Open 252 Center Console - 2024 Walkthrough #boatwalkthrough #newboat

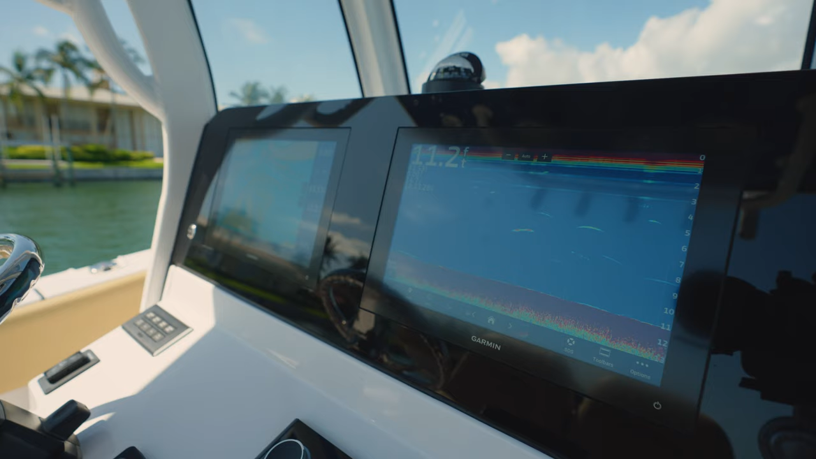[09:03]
This brand new transducer offering from Garmin features 350 watts of power, a water temperature sensor, and a bandwidth of 80 to 160 kilohertz. For those looking for even more high-end look and feel, an optional second GPS sonar combo is available to fill up the dash.